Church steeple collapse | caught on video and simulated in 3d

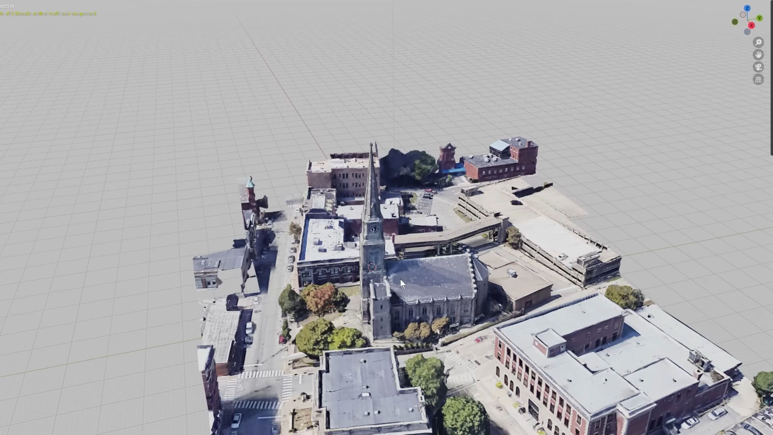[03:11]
I use Blender for my animations and in this analysis.
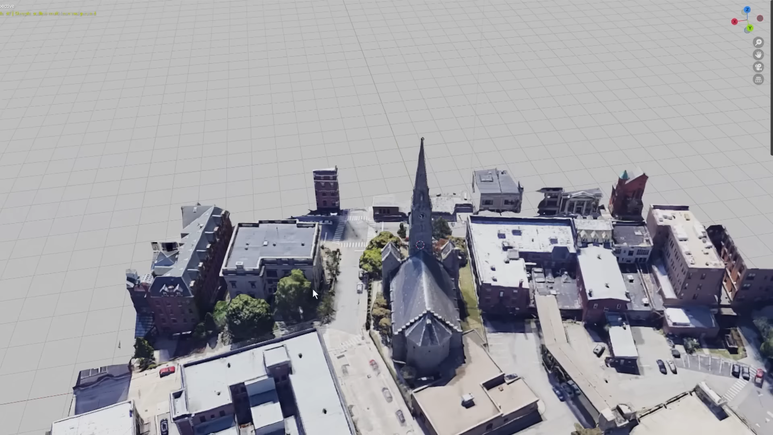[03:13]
I traced a wireframe over the steeple to analyze the tilt.
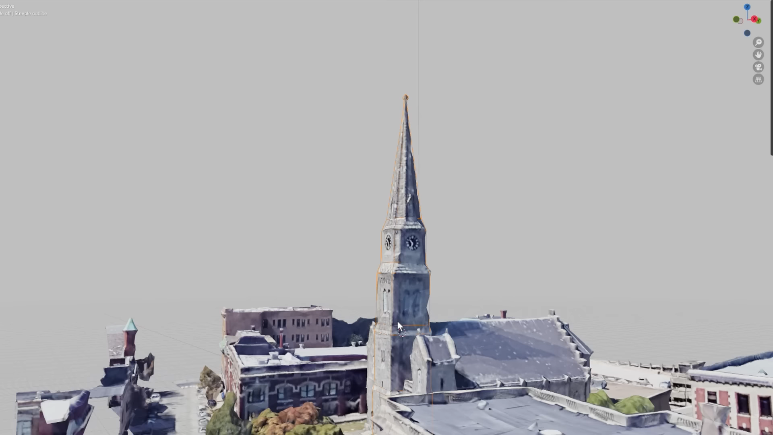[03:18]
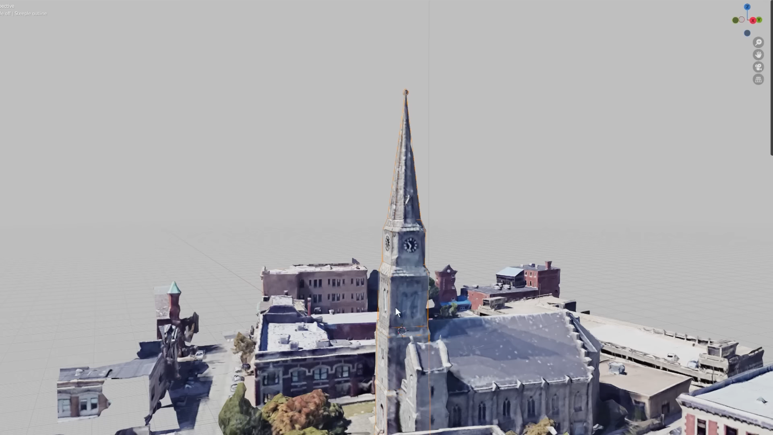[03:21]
From this, I've measured a 1 degree tilt in the steeple.
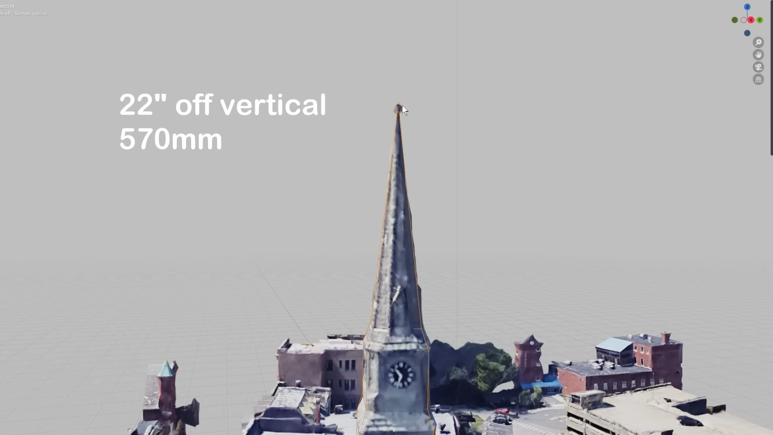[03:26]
The ball right at the top is about 22 inches or half a meter off the vertical.
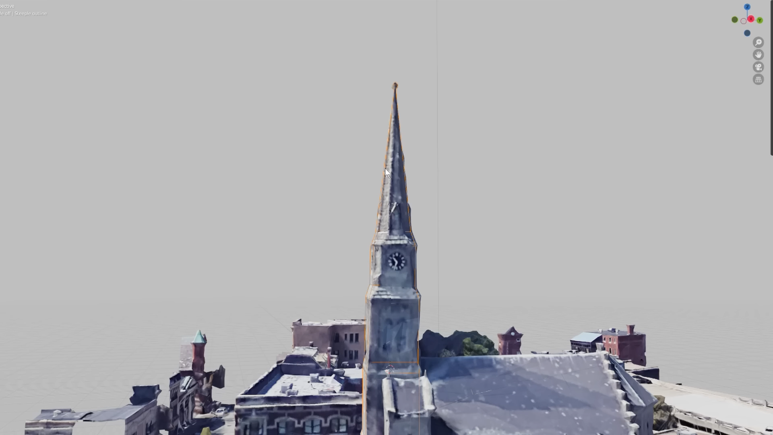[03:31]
To double check, I also underlaid this image behind the model,
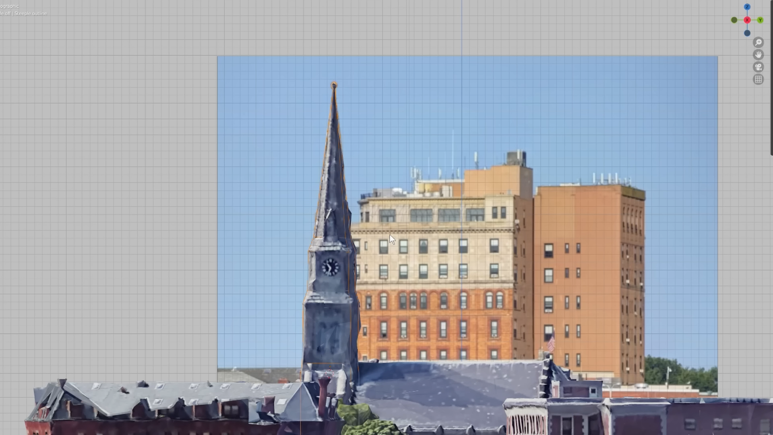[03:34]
which reveals the same 1 degree incline as Google Maps. This image is dated 2014.
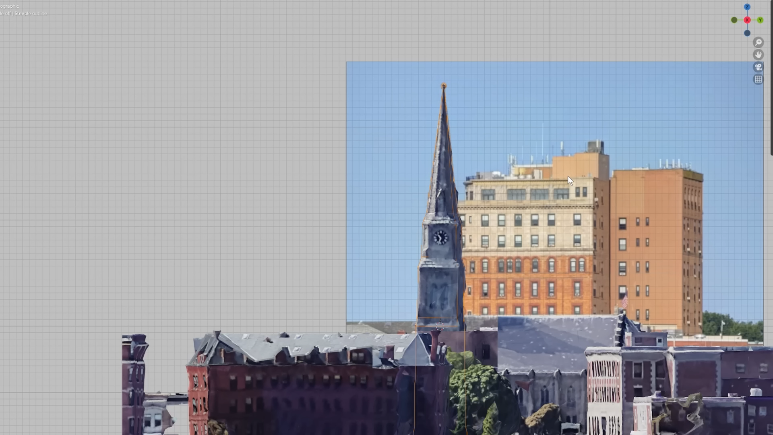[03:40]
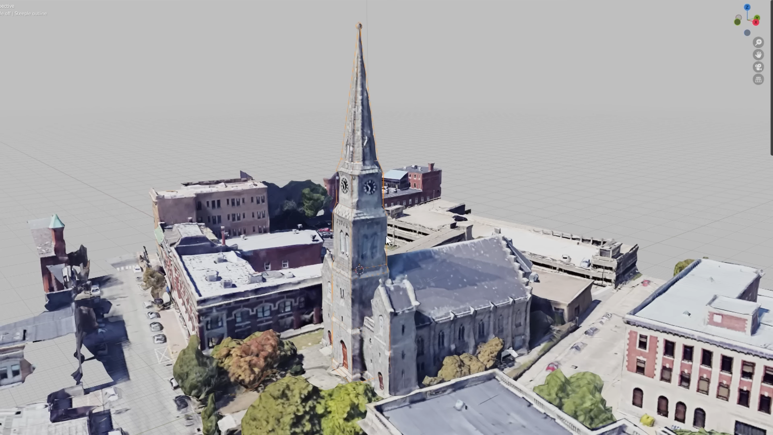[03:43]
It's uncertain when the Google Maps model was generated, but I presume it was a few years ago.
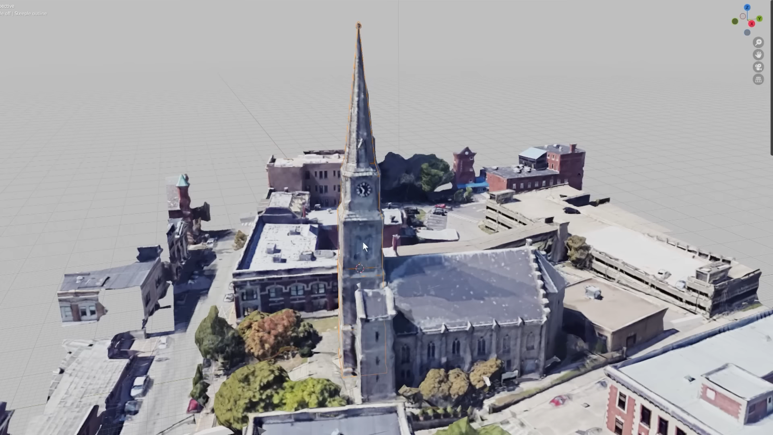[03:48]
From this, we can assume the change of the tilt had been minimal for a very long time.
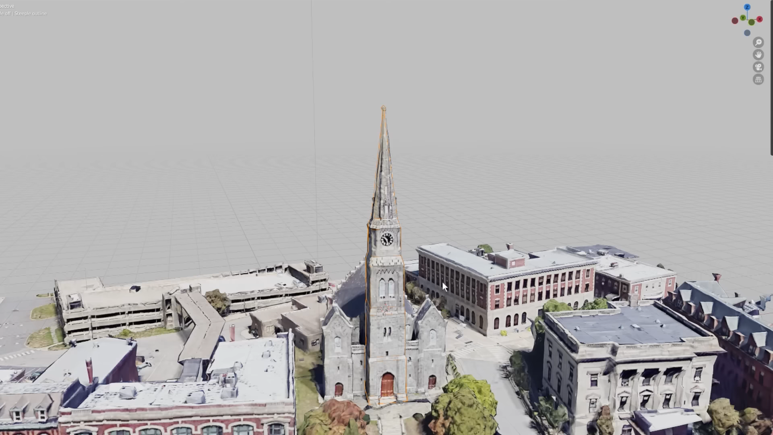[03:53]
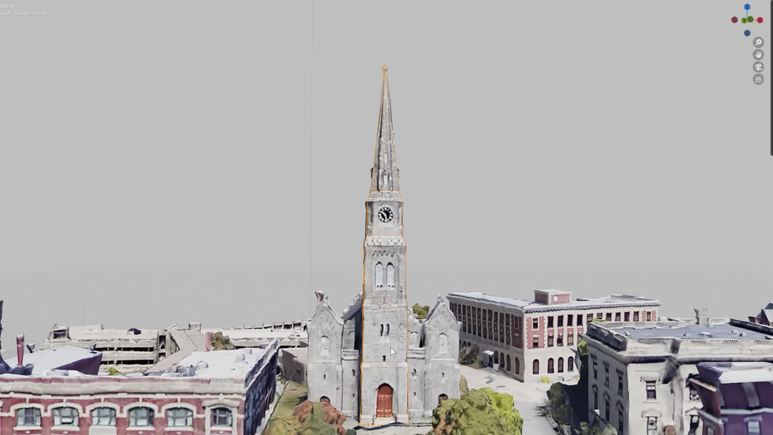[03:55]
To understand the collapse, we can divide the steeple into three sections.
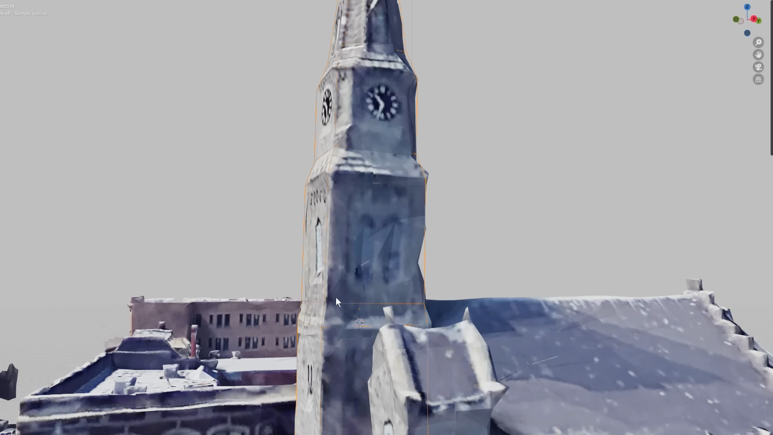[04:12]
The tilt starts at this point here, at the apex of the roof.
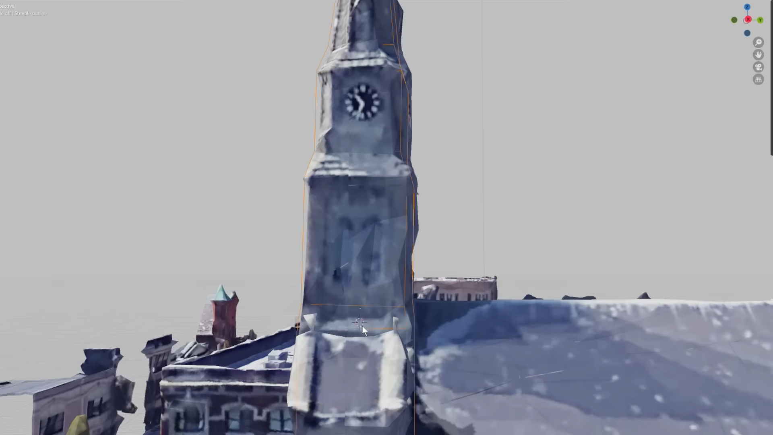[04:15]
The 3D model is vertical from this point downwards. The midsection had something wrong with the masonry.
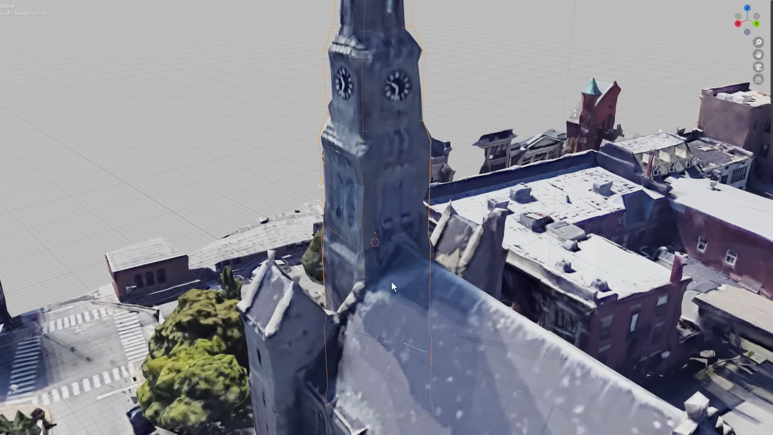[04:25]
This was where we saw the roof sagging and the damage to the flashing.
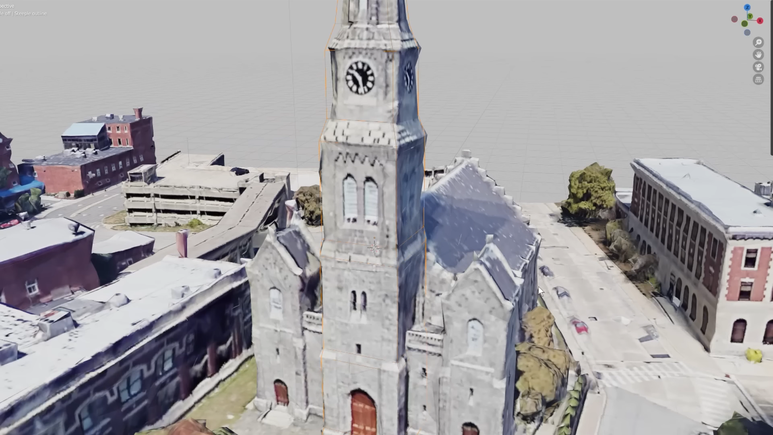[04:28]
The side above the main door was solid.
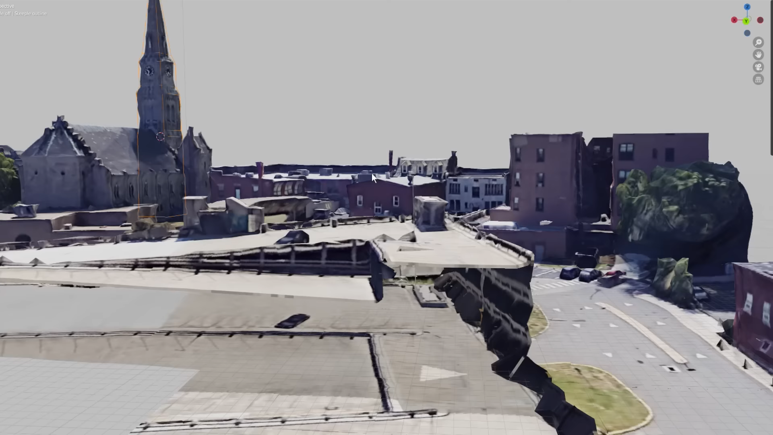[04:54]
The CCTV footage was recorded from this camera attached to the learning center.
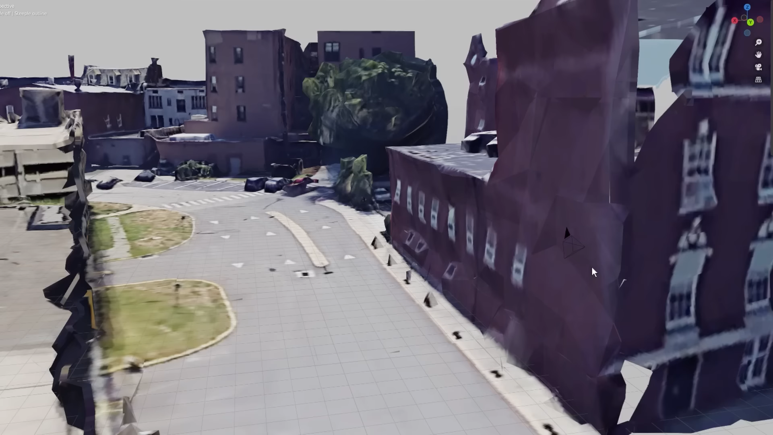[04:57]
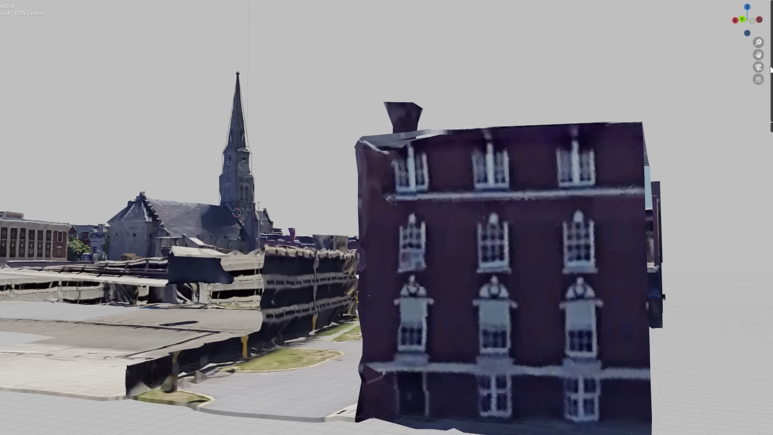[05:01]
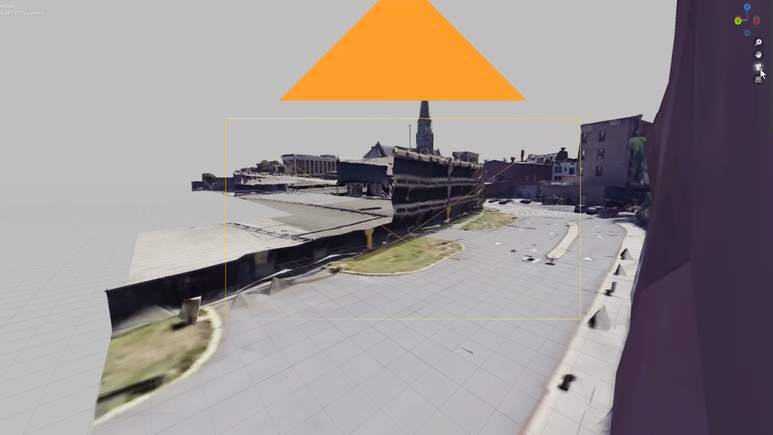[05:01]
Even though it only captures part of the scene, it is still very useful.